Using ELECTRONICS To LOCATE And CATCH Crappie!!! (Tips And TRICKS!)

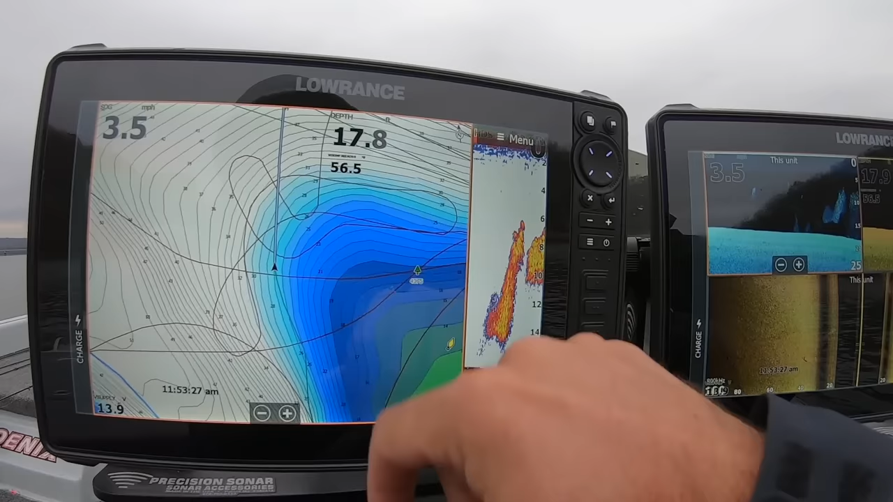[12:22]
On screen: speed 3.5 mph
I want to be looking in that 12 to 18 foot range.
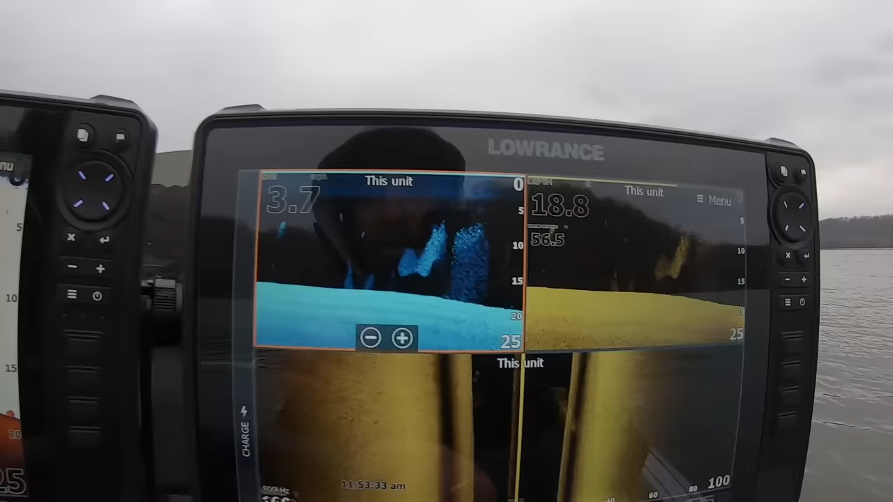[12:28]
Right now, I'm dropping off into about 19 feet and see I'm getting out there in that light blue, so I'm going to slide back up just a little bit.
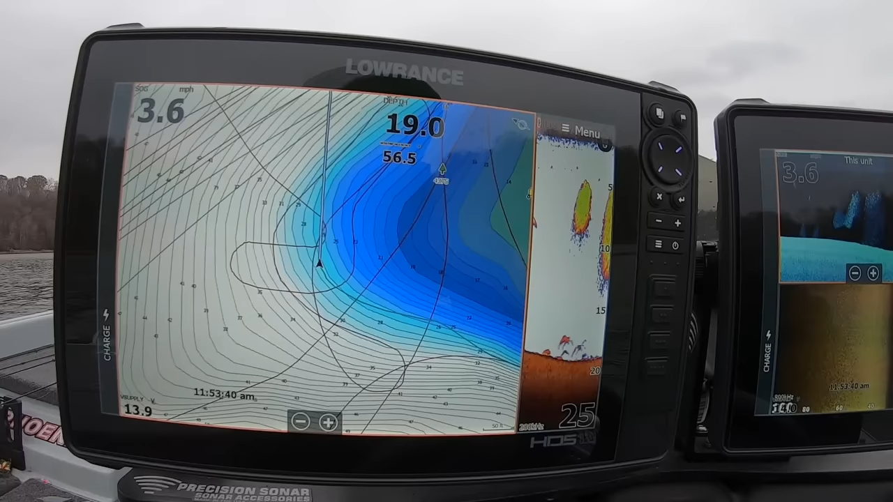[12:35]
On screen: speed 3.6 mph
Very, very important to stay in the right depth range.
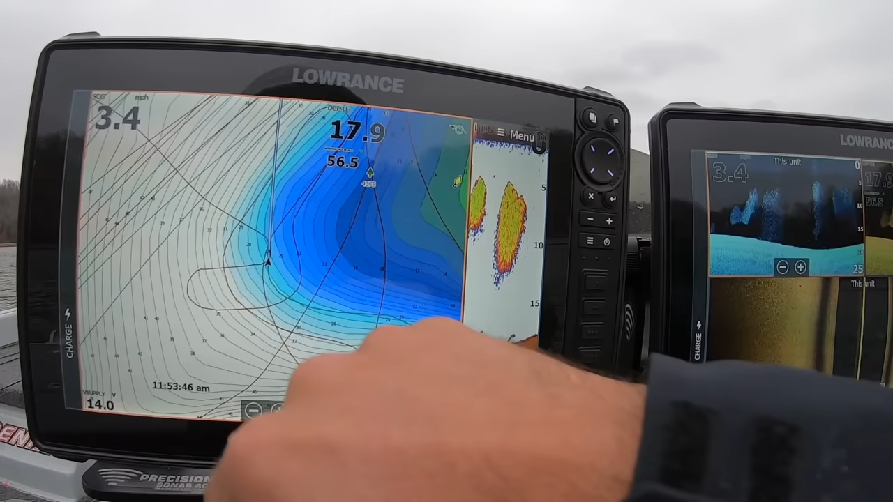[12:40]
On screen: speed 3.4 mph
If I'm out here in this 47 feet of water, chances are, guess what, I'm not going to find any schools of crappie.
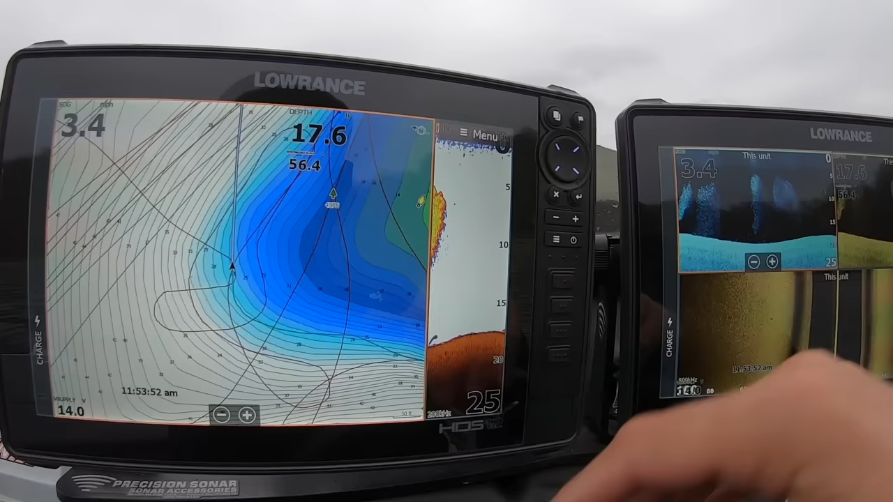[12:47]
So if you want to be the most efficient when it comes to graphing, make sure that you stay in the right depth range. That's a big, big key.
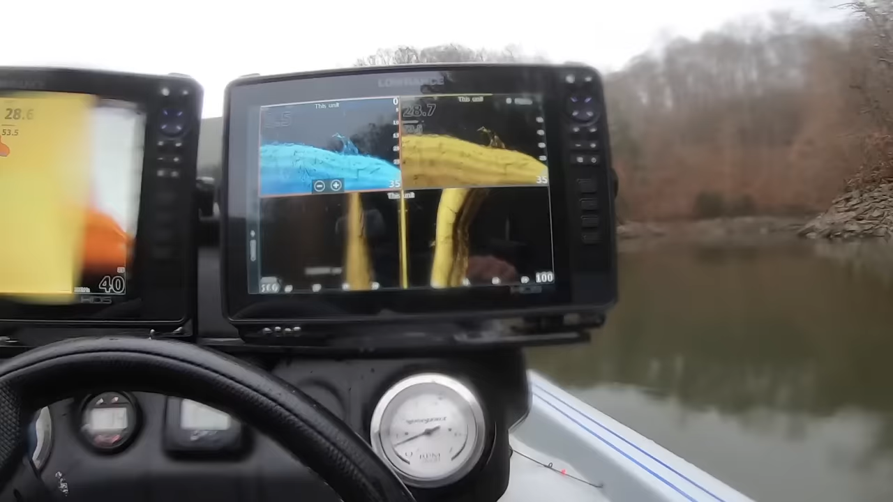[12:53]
All right, guys, something else to think about when we're talking about side imaging.
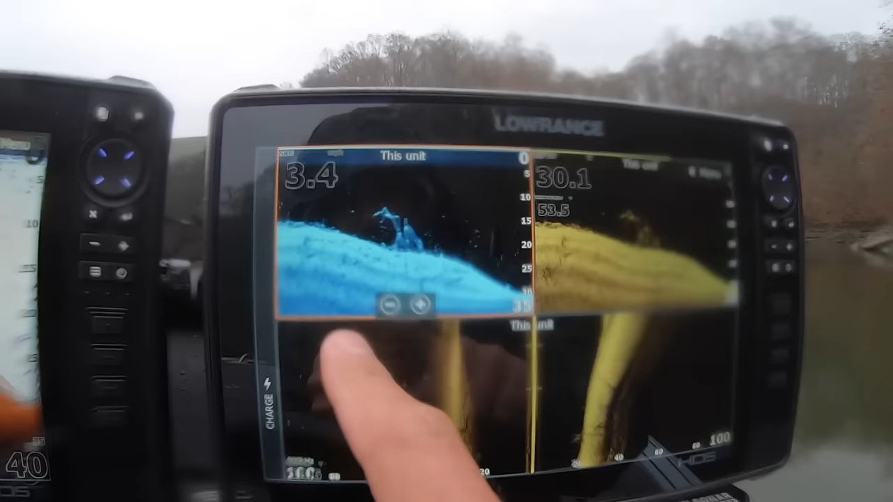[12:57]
You can see right here on my Phoenix, I've got my foot off the gas and I'm just dead idling, and my boat will idle at about 3.4 miles per hour.
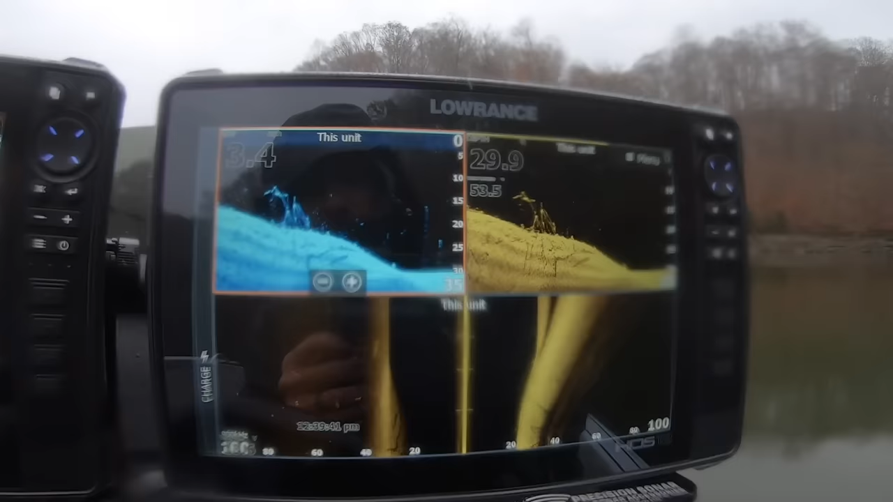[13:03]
Side imaging is made to get the
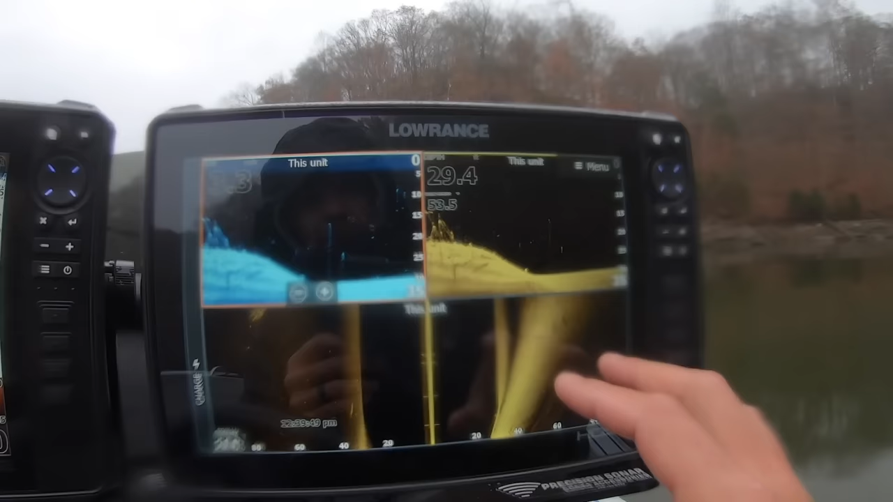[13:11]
optimum picture from about 3.5 up to about 5 miles per hour.
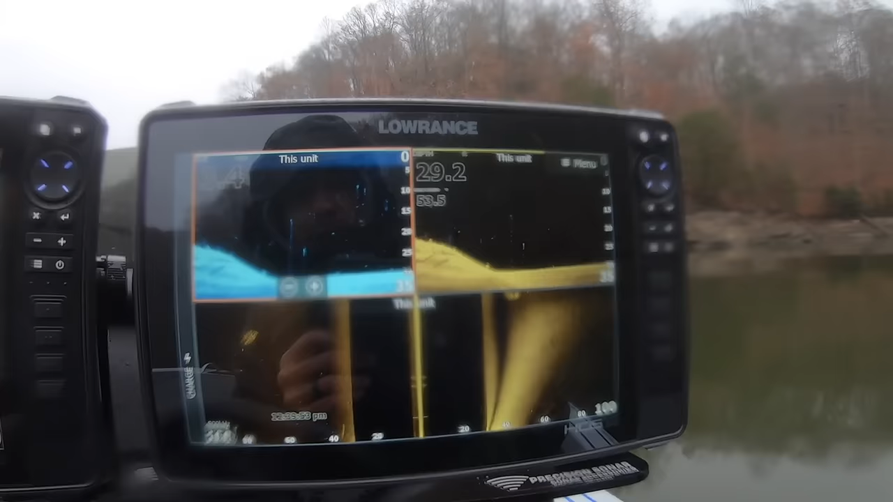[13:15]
So just keep that in mind because speed is a big, big deal. If you get too fast, your picture is going to be real distorted. You're not going to be able to see what's going on. And on the other hand, if you get too slow, your picture will look real distorted too. So try to keep your speed when you're scanning and you're looking for fish,
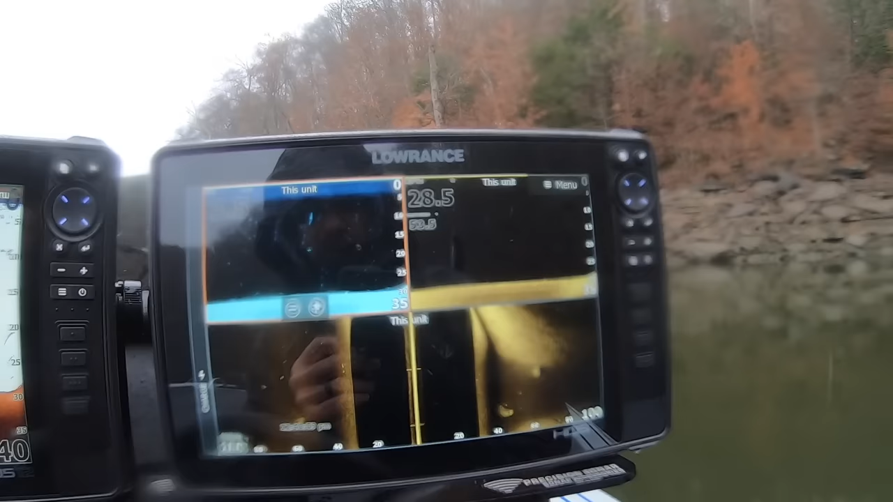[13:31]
try to keep it between about 3.5 and 5 miles per hour. Now, I know on a hummingbird, you can go in and you can mess with that scroll speed,
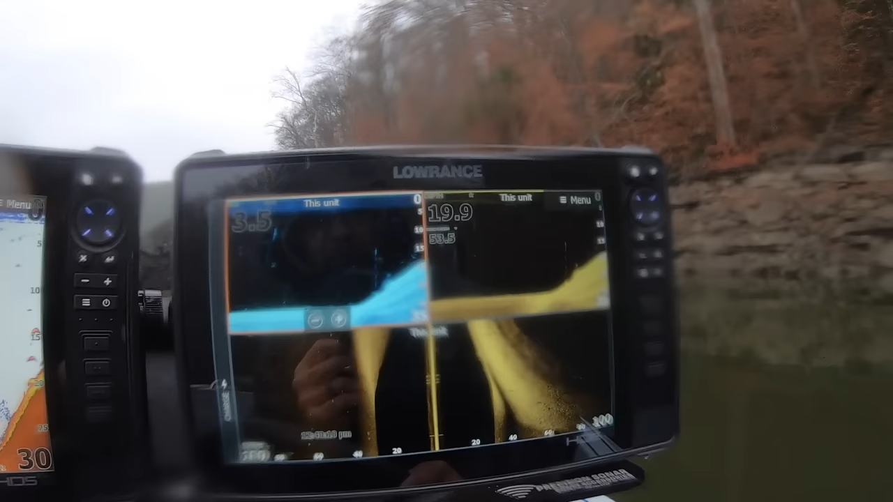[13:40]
and you can kind of mess with that a little bit and get that dialed in. On a Lowrance, you can't mess with scroll speed. It's all built in.
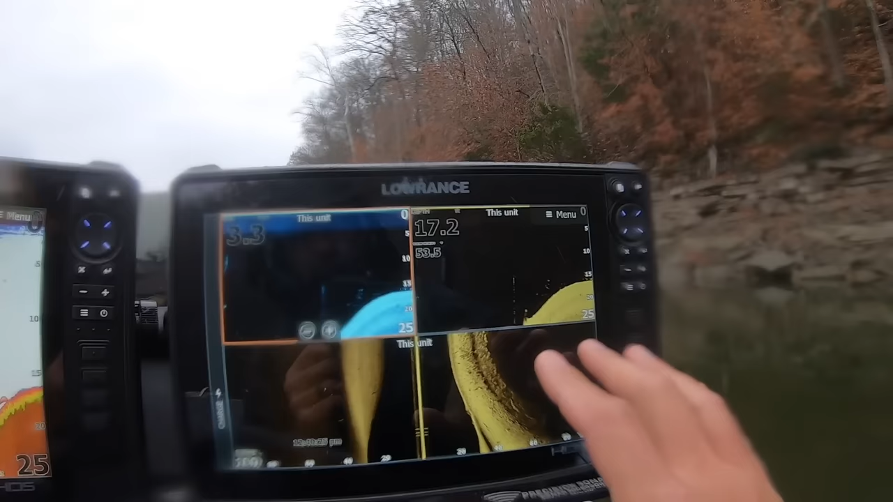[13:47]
It's just one scroll speed all the time.
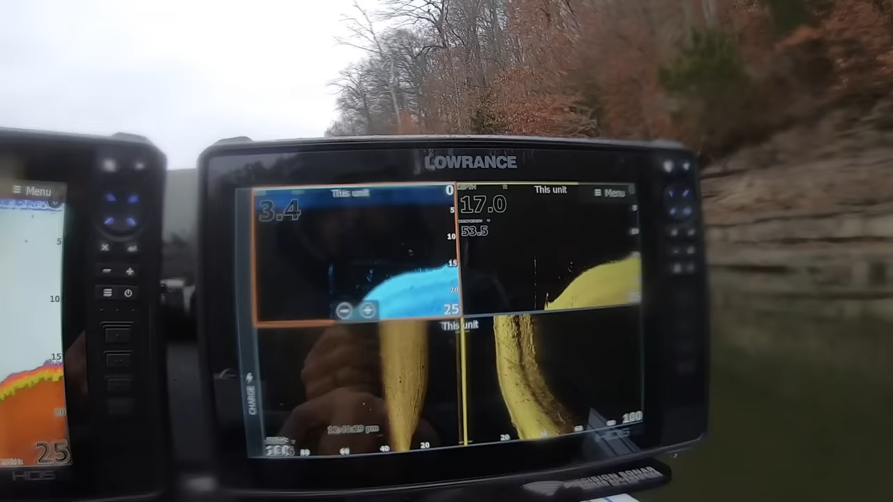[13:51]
So, something to keep in mind, but speed is a big, big deal. Whatever's giving you the clearest picture, that's how fast you need to be going.